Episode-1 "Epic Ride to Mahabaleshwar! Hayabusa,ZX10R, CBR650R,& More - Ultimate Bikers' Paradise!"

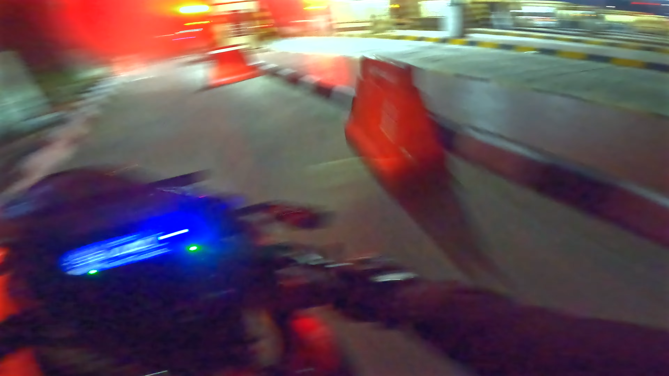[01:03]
हाफ हावर में तयार होके पाउने बाज बज़े सांगोला से निकल के अभी टोलिगट आप देख सकते हैं मैंने पार करा है तो अभी मेरे को जाना है जैसिंगपूर जैसिंगपूर से उधर से एक्टेनार